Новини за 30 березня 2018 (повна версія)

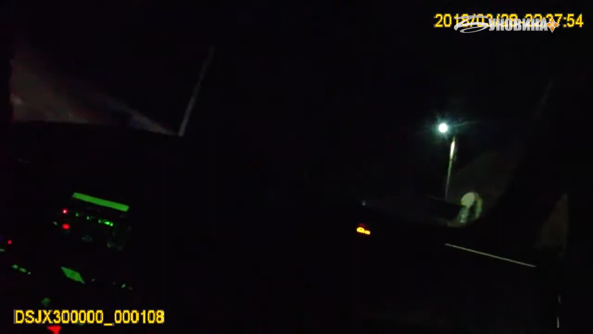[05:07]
Поліцейські вподали водієві сигнал про зупинку, але той не відреагував та пришвидшився.
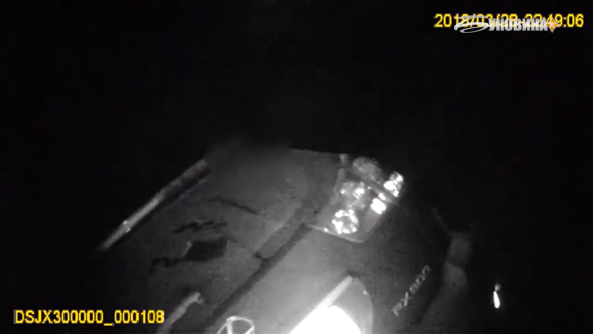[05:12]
На виїзді з міста водій попрямував напрямку кіцменя. Тут до погоні приєднався інший екіпаж поліцейських.
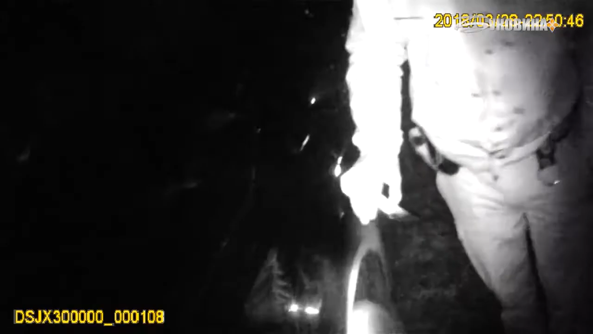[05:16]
Зупинити автомобіль намагалися і на посту в селі Звинячин на кордоні з Тернопільською областю.
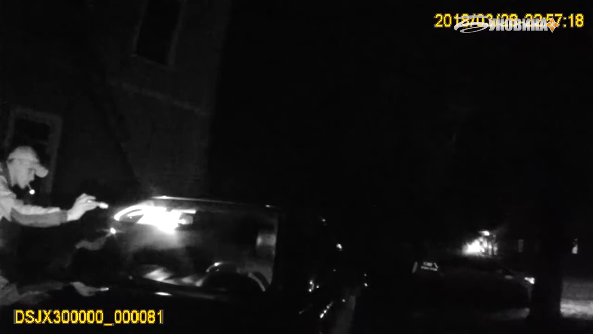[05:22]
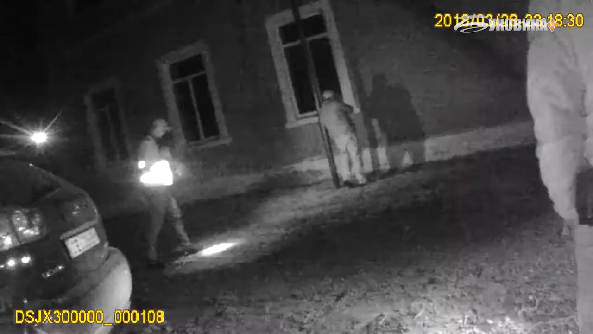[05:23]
Водій «Лексуса», проігнорувавши вимоги поліцейський, зіткнувся із службовим автомобілем поліцейських, не зупинився і поїхав далі.
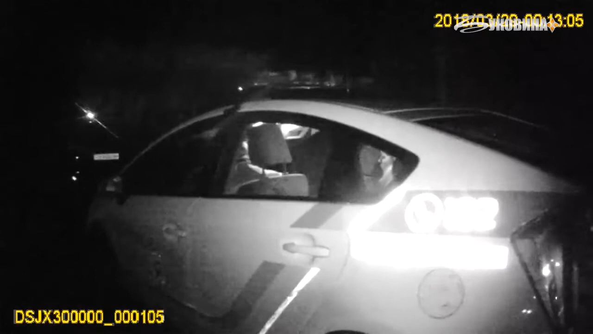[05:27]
У місті Заліщики Тернопільської області «Лексус» вдалося зупинити.
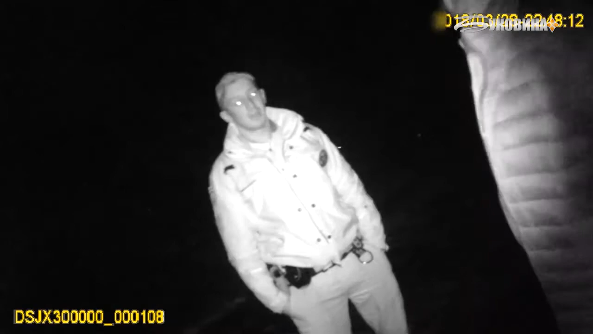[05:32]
У салоні авто пребували чоловік та жінка. Під час спілкування із ними у чоловіка помітили знаки алкогольного сп'яніння. Громадянин не заперечував, що вживав алкоголь.